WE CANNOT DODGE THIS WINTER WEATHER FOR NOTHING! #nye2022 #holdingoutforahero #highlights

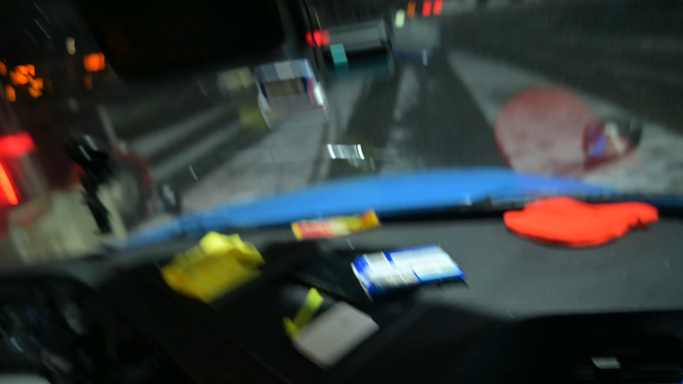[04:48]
You see that snow and ice out there? It don't matter if it's 99 degrees or fucking below zero.